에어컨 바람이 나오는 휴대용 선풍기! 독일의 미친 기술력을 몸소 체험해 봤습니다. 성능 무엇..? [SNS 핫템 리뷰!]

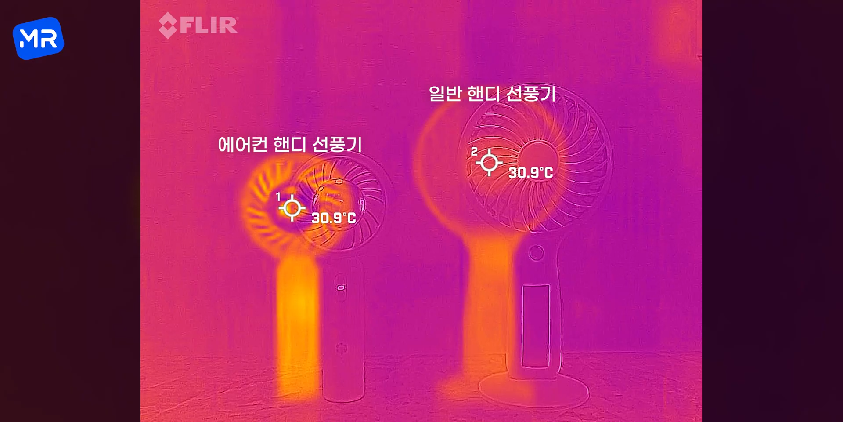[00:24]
On screen: spot 30.9°C
실제 광고처럼 온도가 낮아지는지 각종 방법으로 테스트를 했고요 핸디 선풍기 자체의 성능은 어떤지 궁금해서 풍속 테스트,
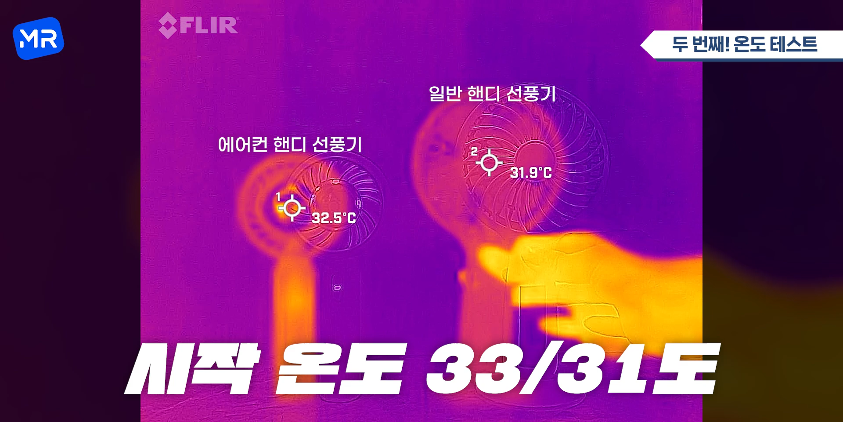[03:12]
시작 온도 같은 경우에는 33도 그리고 31도 정도 되는데 시간이 지나면서 쭉 보니까 이 왼쪽의 에어컨 선풍기 같은 경우에 점점점 온도가 내려가기 시작하더니 이제 역전을 하기 시작했고요 시간이 지나니까
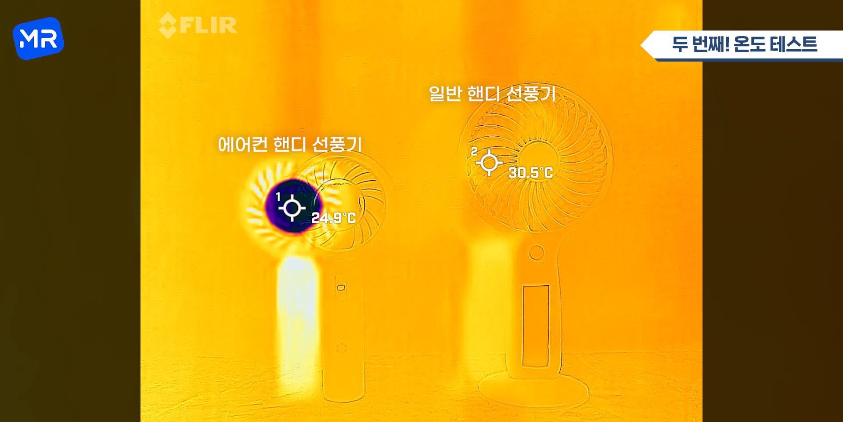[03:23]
계속 온도가 떨어지기 시작했습니다 그 시간이 쭉 지나서 5분 정도 지나니까 거의 22도까지 떨어지더라고요
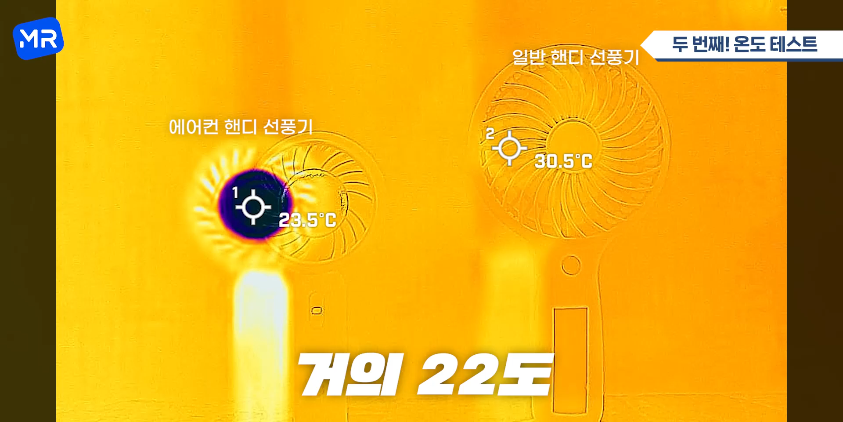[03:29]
그래서 시작했던 온도랑 다시 비교해드리자면 거의 11도 정도 떨어진 모습을 확인할 수가 있습니다
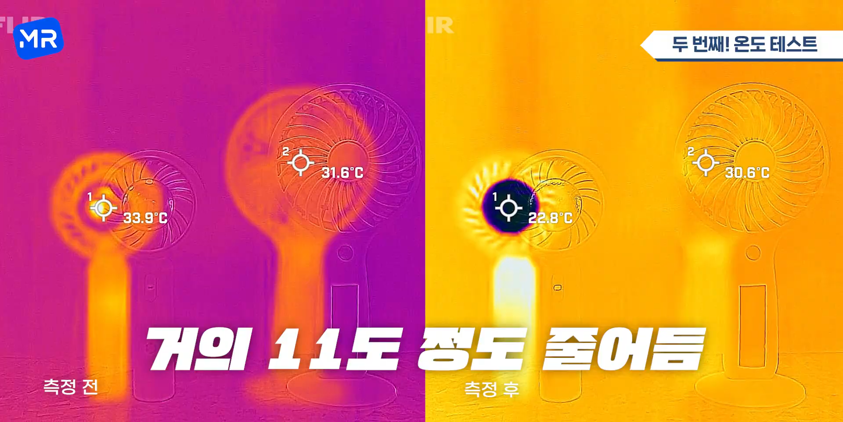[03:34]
당연하게도 일반 선풍기의 온도는 내려가지 않았어요 자 확실히 가운데 부분은 굉장히 시원해지는 건 알겠고
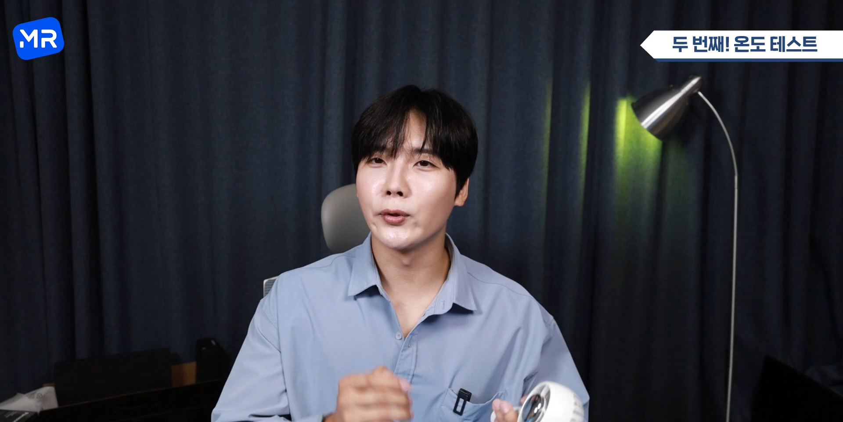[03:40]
그러면 여기가 시원해지는 만큼 선풍기 바람까지도 시원해지는지 한번 테스트를 해봤습니다 자 이미 충분히 냉각된 상태에서 테스트를 시작했고요 가까운 부분,
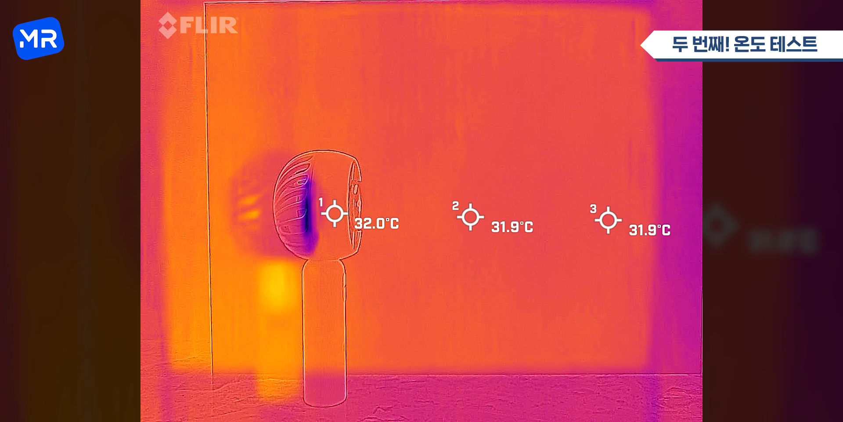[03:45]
중간 부분,
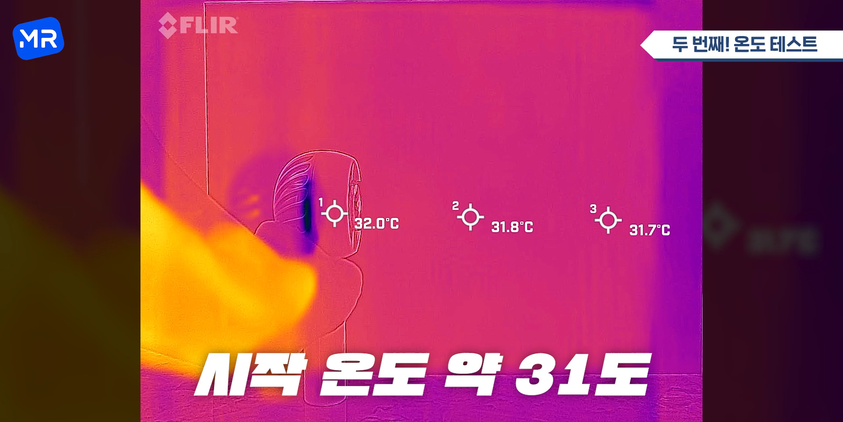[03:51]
먼 부분 이렇게 한번 테스트를 해보고 있는데 시작 온도는 31도 중반 정도 되거든요 그런데 시간이 쭉 지나고 쭉 지나고 쭉 지나고 봐도 어허우 한 0.2도,
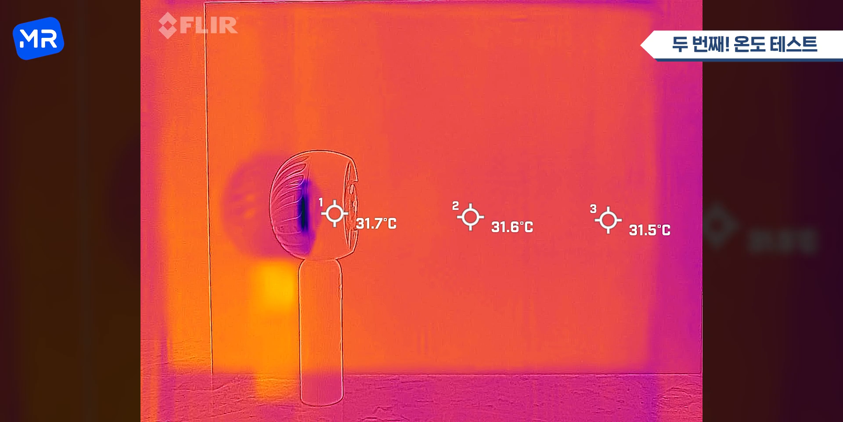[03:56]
3도 정도 내려가는 것 같긴 한데 이게 사실 이 친구 때문에 내려가는
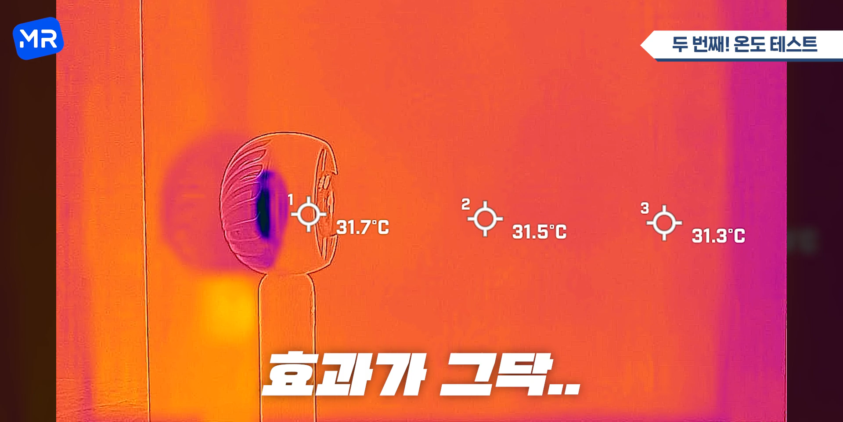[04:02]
건지 확실치는 않습니다 자
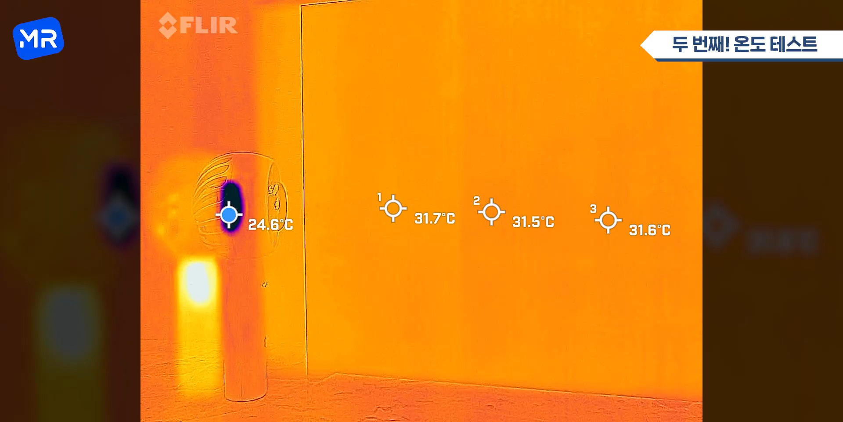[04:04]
그래서 좀 더 정확하게 테스트를 해보기 위해서 가만히 있는 물체에다가 한번 쏘기
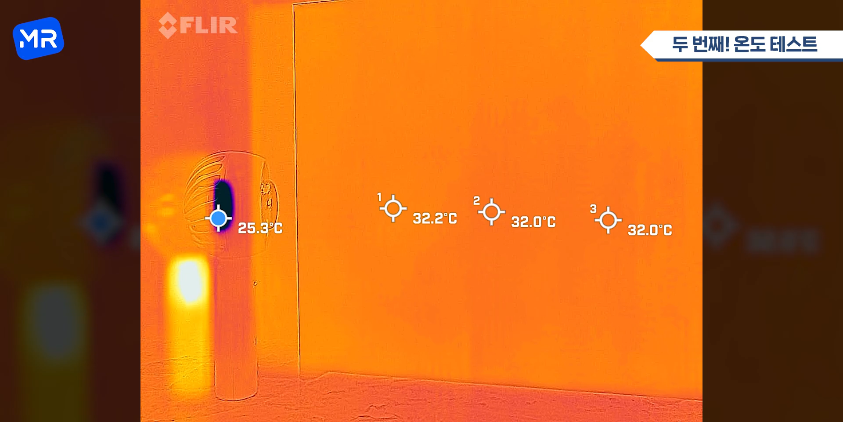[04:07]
시작해봤는데요 시작 온도 같은 경우에는 32도 정도가 되는데 냉각된 상태에서 계속 바람을 쐬니까
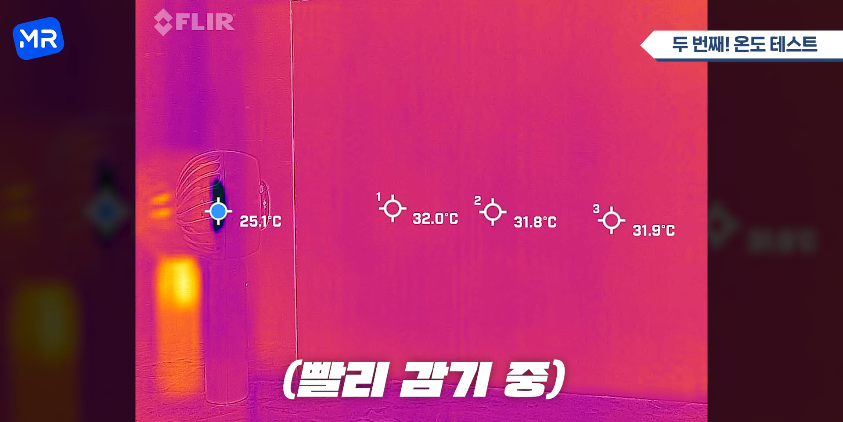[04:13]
온도가 조금씩 조금씩 떨어지는 것 같습니다 쭉쭉 시간이 지나니까 다시 온도가 올라오기
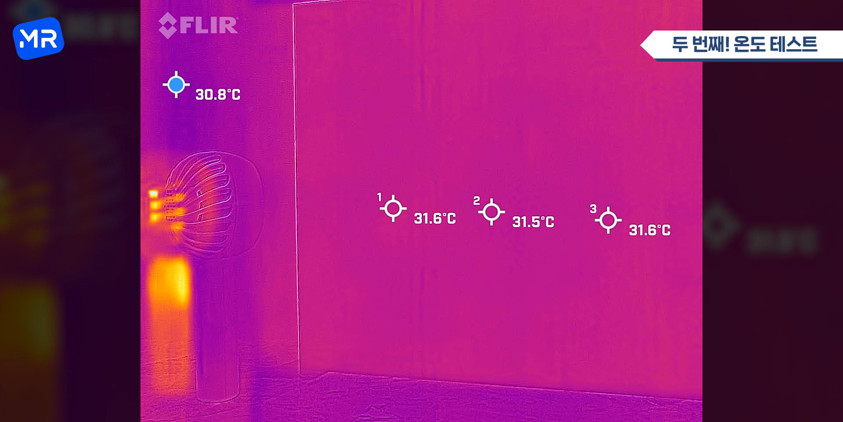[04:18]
시작해서 실제로 온도가 떨어지는 건지 아닌지 확실하게 장담될 수가 없어요 자 그래서 이번에는